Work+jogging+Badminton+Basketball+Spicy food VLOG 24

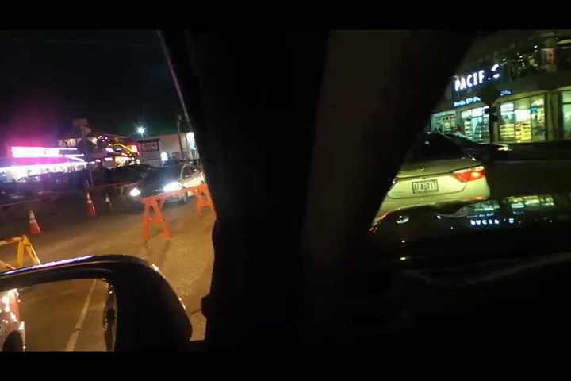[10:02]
plenty people today guys look at this car next to
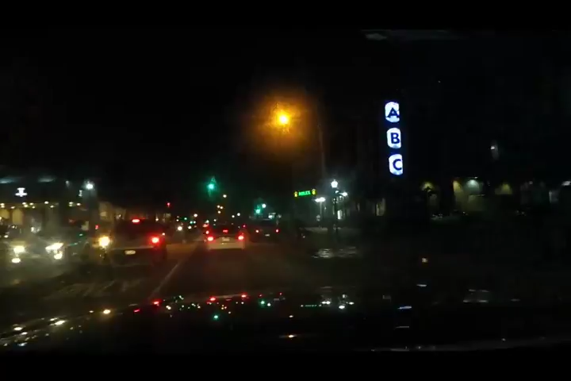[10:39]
this guy well and jim stuck in the pedestrian